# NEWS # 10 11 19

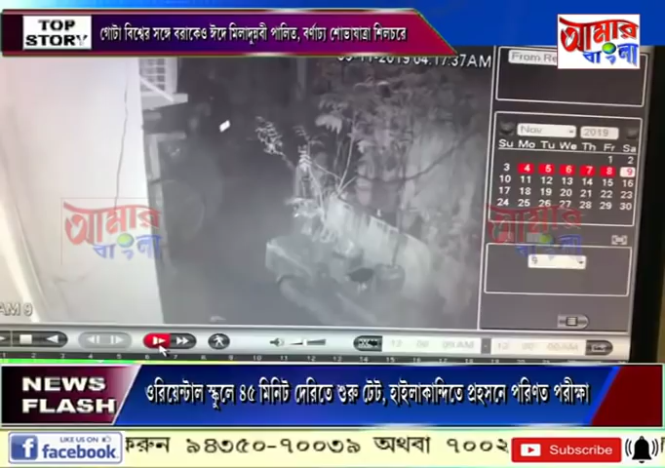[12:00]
এই ভিডিও ফুটেজে দেখা যাচ্ছে বছর 30-এর একটি ছেলে ধীর পায়ে প্রথমে দোকানের পেছন দিকে যায়, তারপর পেছনের দরজা তালা ভেঙে ঢুকে পড়ে ভেতরে, পরে সোজা চলে যায় ক্যাশ কাউন্টারের সামনে, ক্যাশ বাস্ক ভেঙে খুচরো 1,500 টাকা হাতিয়ে নেওয়ার পর তার চোখ পড়ে দোকানের